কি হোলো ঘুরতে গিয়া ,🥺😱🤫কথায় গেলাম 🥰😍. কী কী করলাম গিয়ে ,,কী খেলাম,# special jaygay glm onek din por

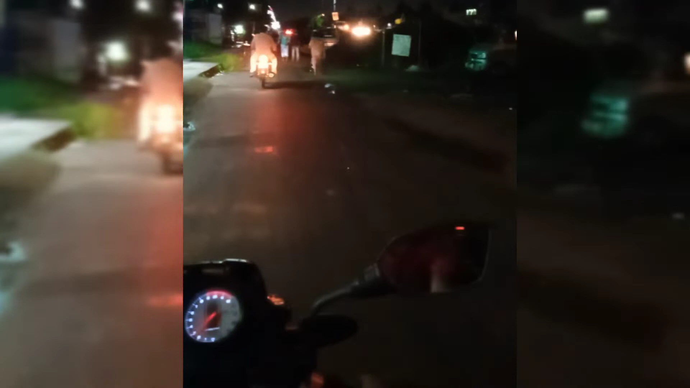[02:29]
তো দেখতেই পাচ্ছ মানে বৃষ্টি হয়েছে, প্রচণ্ড জল ঠল রয়েছে জমে।
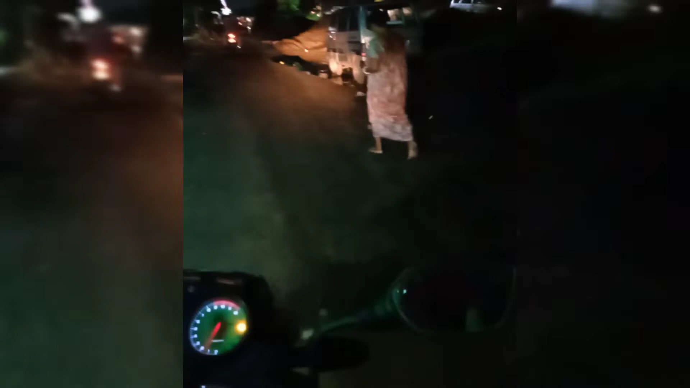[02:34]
দেখো আমরা এই রোডটা দিয়ে আসলাম, কিন্তু এখান থেকে এখন ঢুকলাম, কারণ এখান দিয়ে সুবিধা হবে যেতে।